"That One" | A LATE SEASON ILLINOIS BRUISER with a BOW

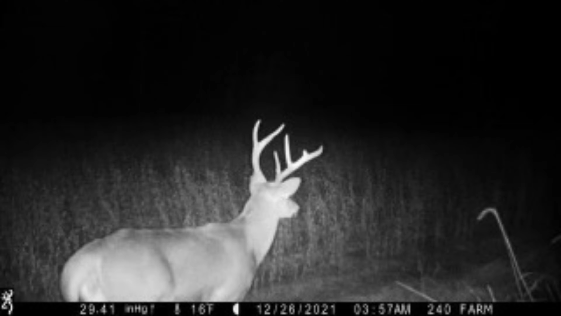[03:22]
So he's been hitting these beans out here the last few days, and this morning he was not too far from here and he showed up about a half hour before daylight. So he's in the area. We're hoping he just gets up a little bit earlier today and feeds in the daylight before dark.